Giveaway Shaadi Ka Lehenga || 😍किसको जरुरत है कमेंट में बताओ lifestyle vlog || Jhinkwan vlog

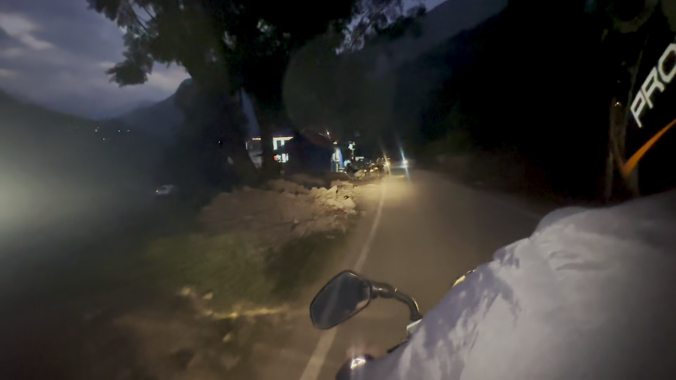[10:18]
तो भाई आगे हम पेट्रोल पंप के पास में, या देखो सीधा ले जाना है क्या, पीछे भी नहीं देखना गाड़ी आ रही कि नहीं आ रही।